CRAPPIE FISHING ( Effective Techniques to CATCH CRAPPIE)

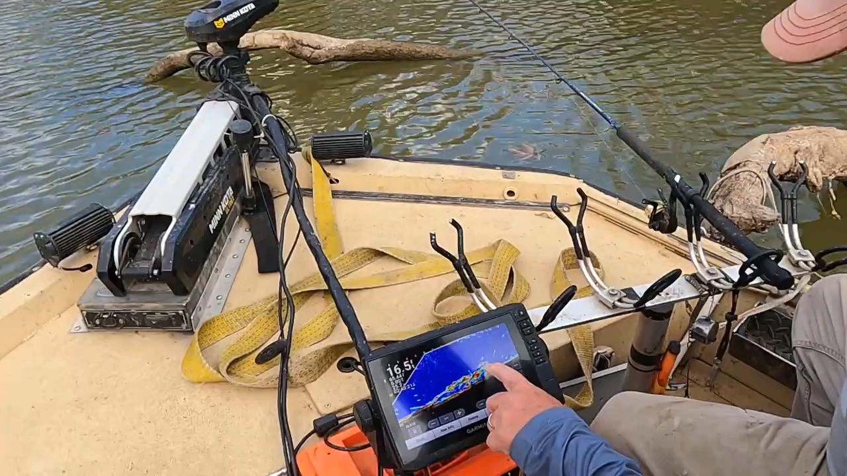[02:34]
Oh, yeah. Oh, look at all of them. Boy, what a... That's that one I just lost right there, I bet. I see the hook in his mouth. I bet. I bet he... How big was it, Cabin? He's a big one. He's a man. I know he was two and a half anyways.
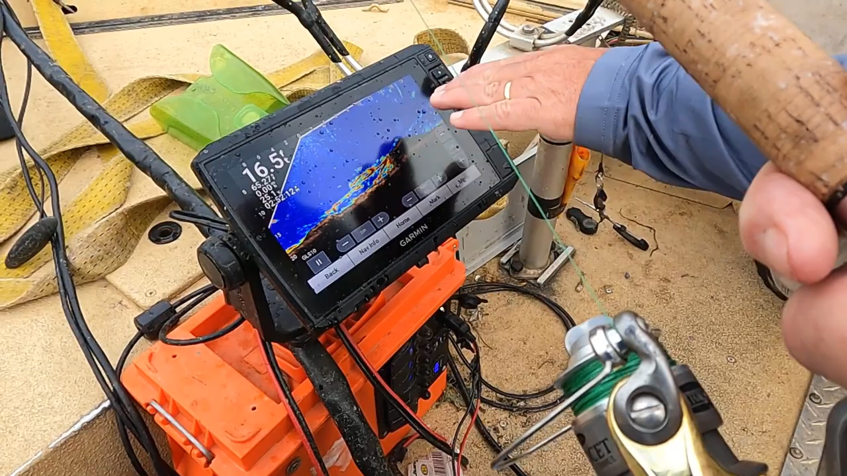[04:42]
If I can see it, and I see one coming across, I'll move it up to it. But other than that, I just try to leave it still. And we're sitting at 16 feet of water. Looks like right there, kind of back and forth. Water temperature is 65 degrees. You see right here on this, on this Garmin here. Live's cool. Got him?
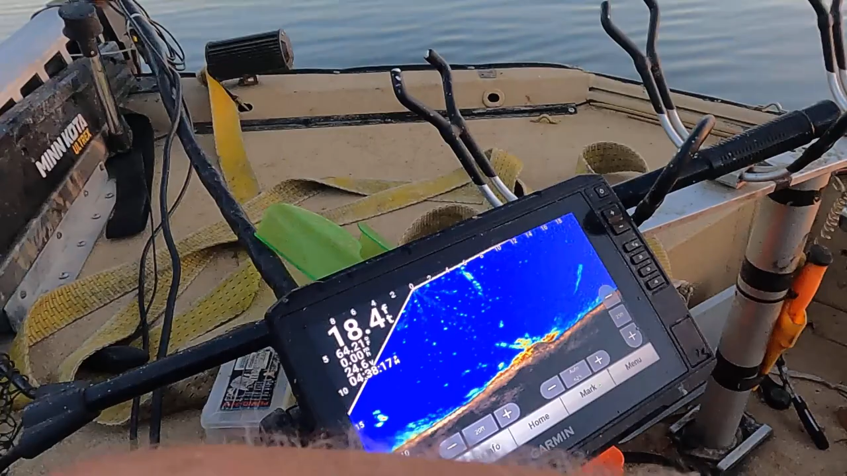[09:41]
On screen: depth 18.4 ft
Right in the middle of them. If he can catch a crappie. There comes one after it, right there. One just coming up there after it.